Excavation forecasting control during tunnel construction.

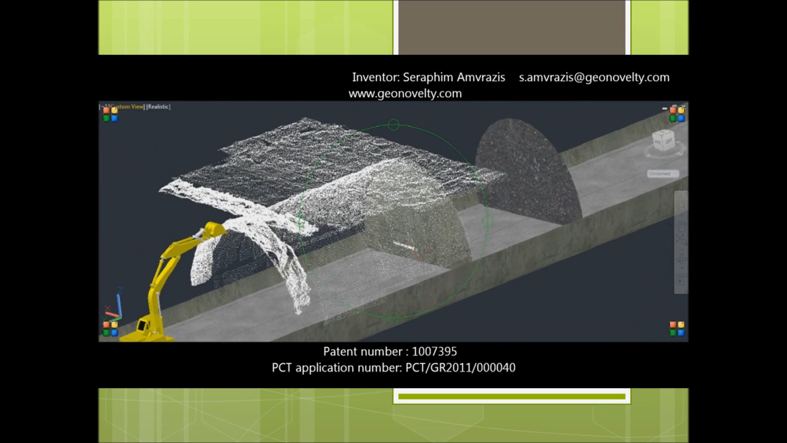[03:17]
The general projected view of mapping regions contributes in the forecast and evasion of future situations that are critical for the quality, the safety, the safety, and the cost of manufacture.